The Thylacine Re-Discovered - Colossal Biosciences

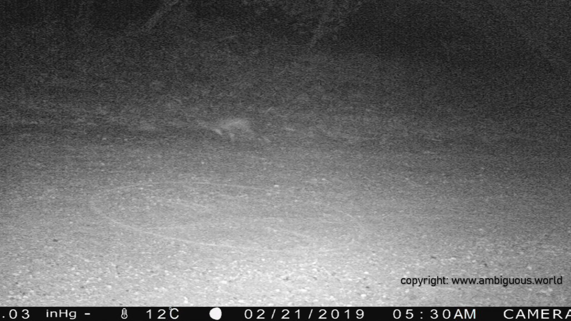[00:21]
Scientists use trail camera video footage which Google Lens has confirmed the continued existence of the animal on Australia's mainland.
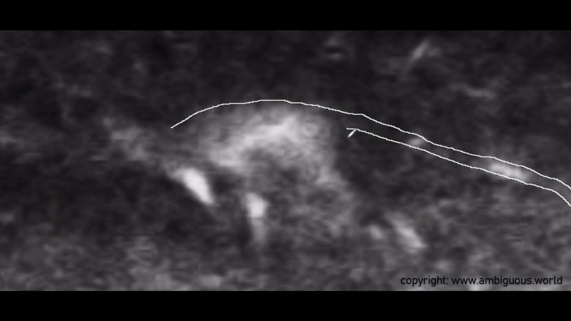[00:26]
Researchers have taken a few frames from the original 2019 footage and
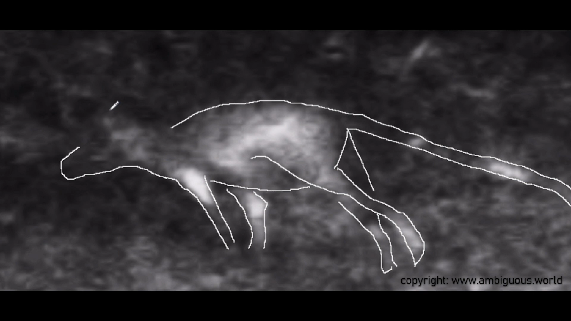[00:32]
enhanced them to reveal the once-thought extinct animal.